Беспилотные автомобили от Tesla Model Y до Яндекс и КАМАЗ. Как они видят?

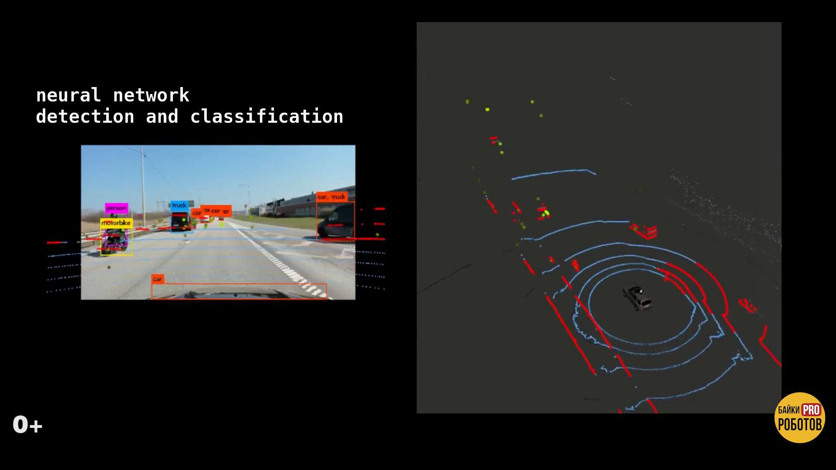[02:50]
Они строят подробную 3D-карту местности на десятки метров вокруг себя, с недосягаемой для других сенсоров точностью распознавания.
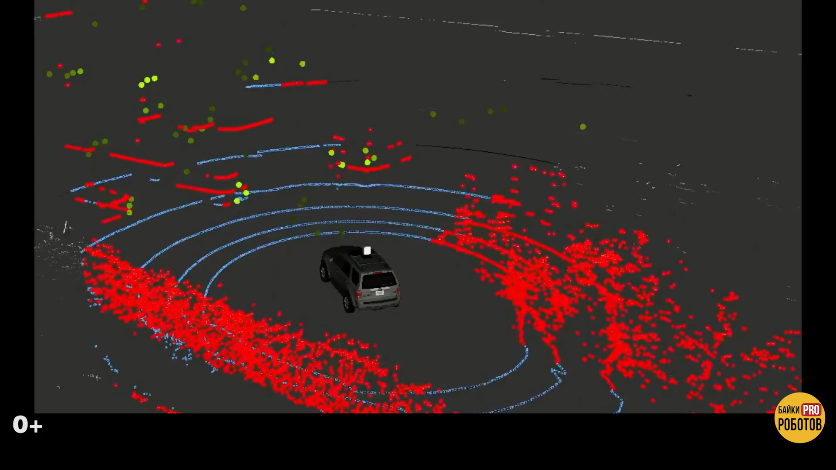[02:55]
Но и у лидаров есть недостатки.
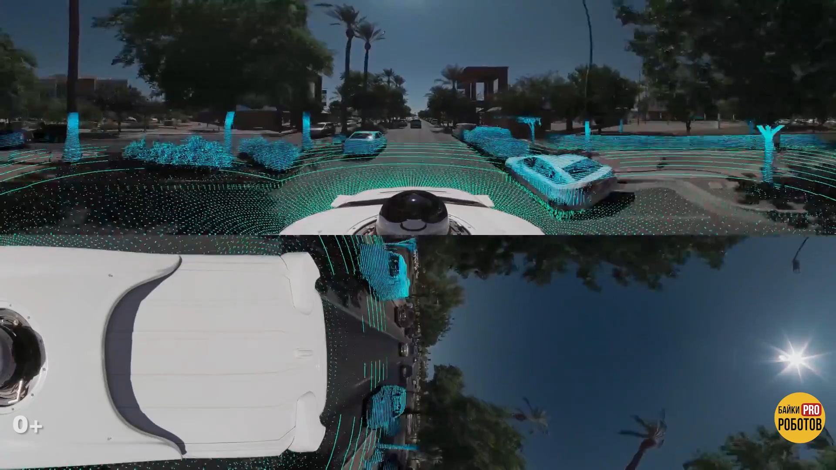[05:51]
Это панорамное видео Вайма помогает понять, как автономные автомобили распознают окружающее пространство.